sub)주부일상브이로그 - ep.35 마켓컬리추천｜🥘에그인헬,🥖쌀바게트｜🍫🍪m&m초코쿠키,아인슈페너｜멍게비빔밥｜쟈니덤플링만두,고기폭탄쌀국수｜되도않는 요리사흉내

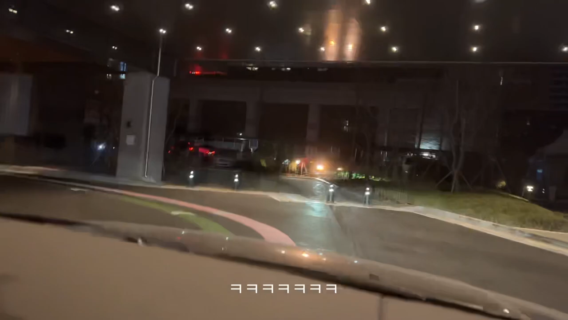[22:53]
어머 어머 어머 어머 어머 어머 어머 길이 왜 이따위야?